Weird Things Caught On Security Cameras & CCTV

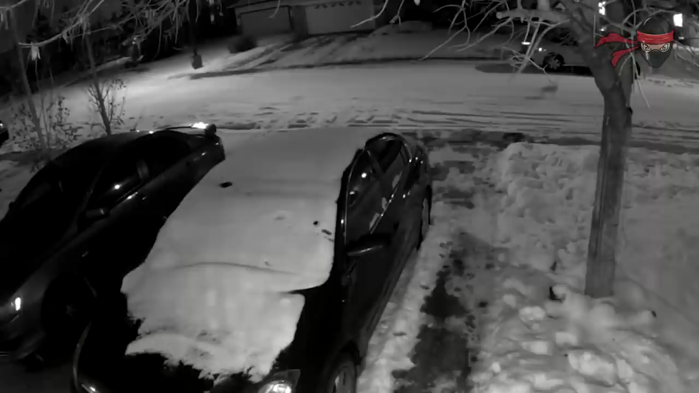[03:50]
On a quiet winter's evening, this security cam captured a rabbit hopping leisurely down the street while two dogs dragged their owner in hot pursuit.
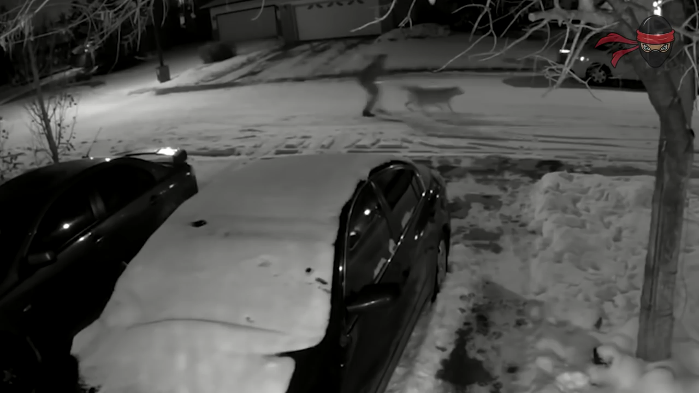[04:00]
There's something about inflatables and fat guys that just doesn't mix.